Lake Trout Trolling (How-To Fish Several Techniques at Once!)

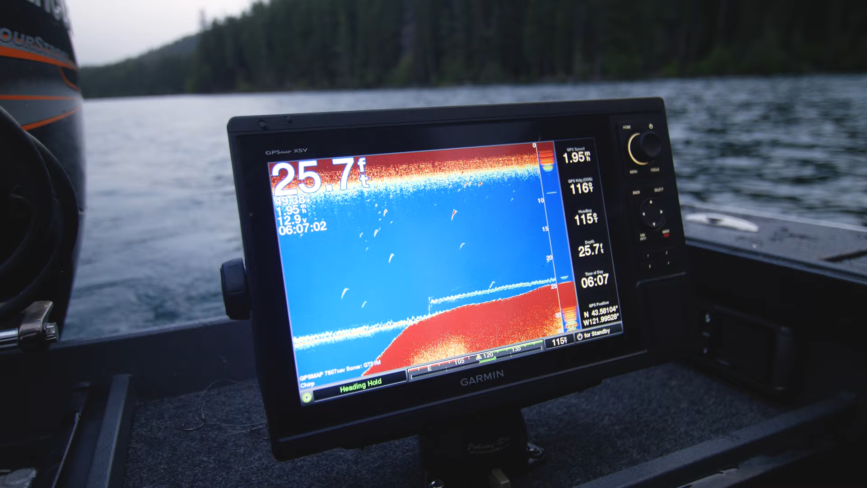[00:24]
On screen: depth 25.7 ft
here is we're coming up this shelf we hit the shelf brought him up just a little bit keeping our gear about a foot or two off the bottom just need to find some Mackinac that want to